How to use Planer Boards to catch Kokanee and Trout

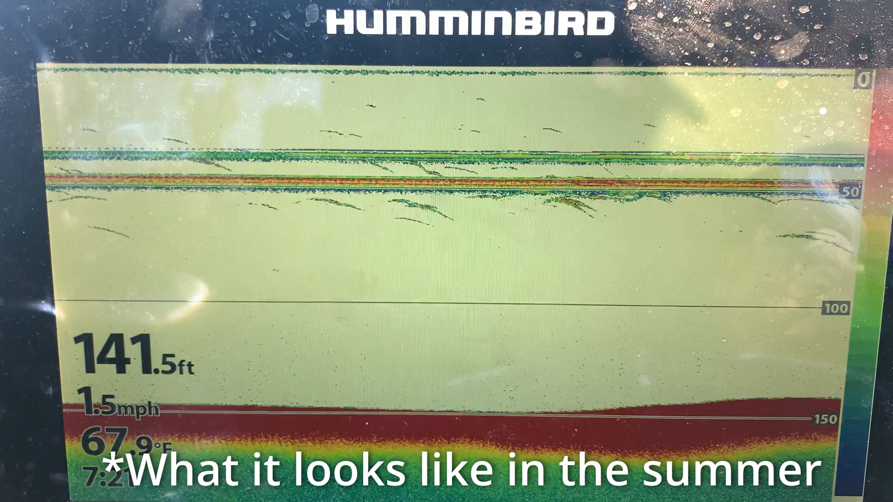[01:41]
On screen: depth 141.5 ft, speed 1.5 mph
frequently and my belief is that because the fish are higher up in the water
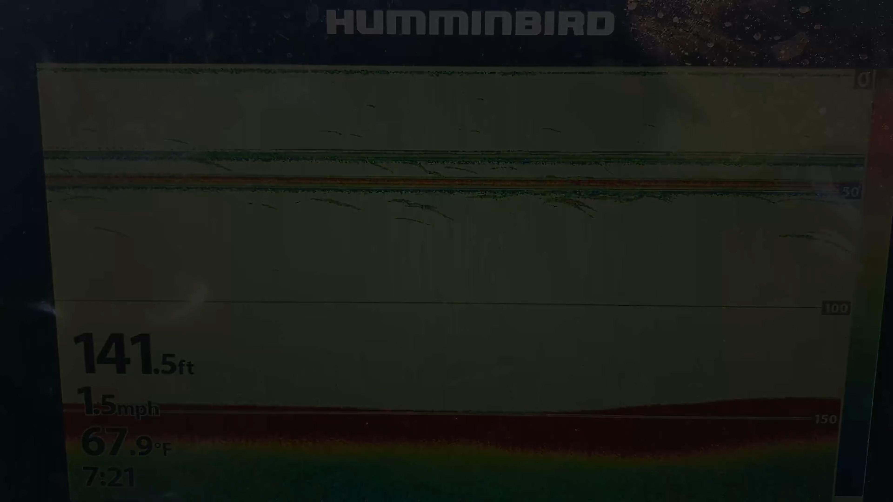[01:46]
On screen: depth 141.5 ft, water 67.9°F, speed 1.5 mph
column as you go over them with your boat they are scattering so you're actually not seeing them on your fish finder but shortly after they scatter they will come back behind